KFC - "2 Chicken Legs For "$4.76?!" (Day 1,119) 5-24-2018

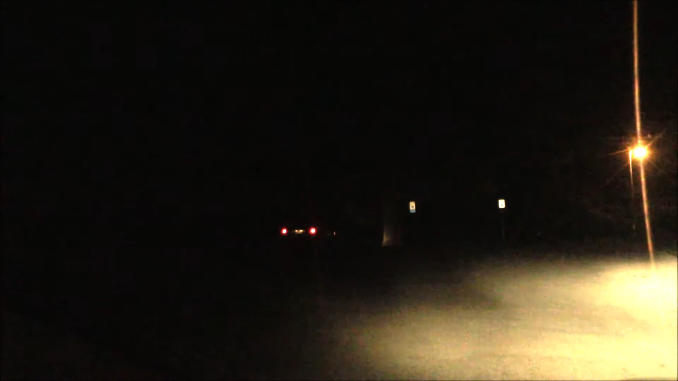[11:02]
Yo, so I'm turning around and just poking around because I'm going to go a different way and look at this. There's a vehicle all sitting there. What the flying flip?